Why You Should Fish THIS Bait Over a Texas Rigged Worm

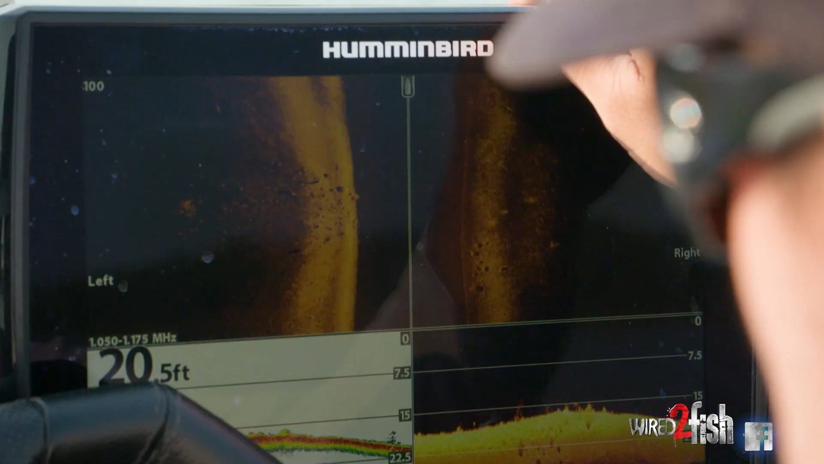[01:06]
On screen: depth 20.5 ft
We've just got a small bit of grass kind of out here on this point,
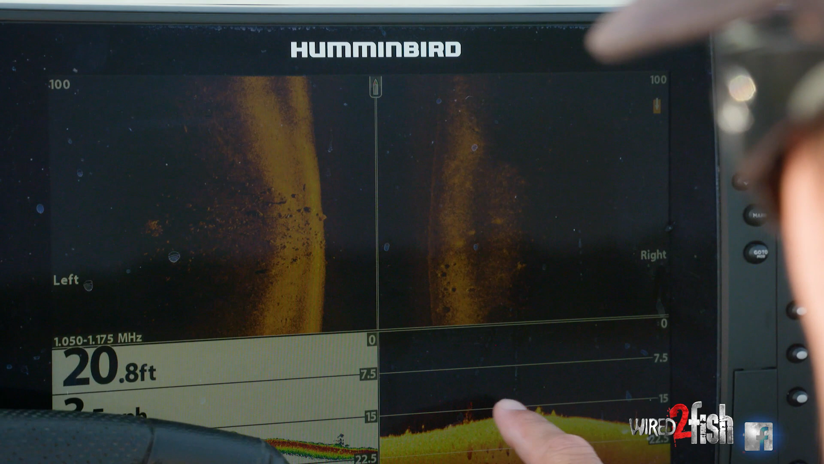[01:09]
On screen: depth 20.8 ft
some hard bottoms surrounding it, you know, just standard old school Texas rig, we're kind of Tex-posing it.